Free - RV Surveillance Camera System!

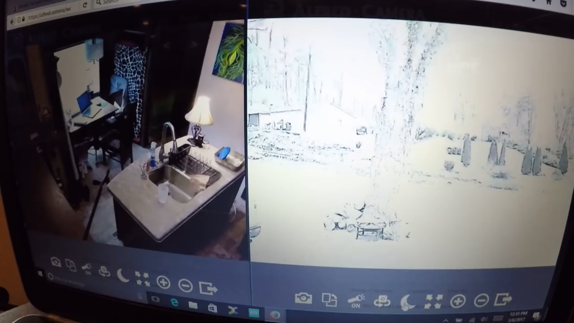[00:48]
you don't want to put that in the daytime though you can take snapshots you can do motion detect it's really really really cool and it works and I would think you guys would have a cell phone laying around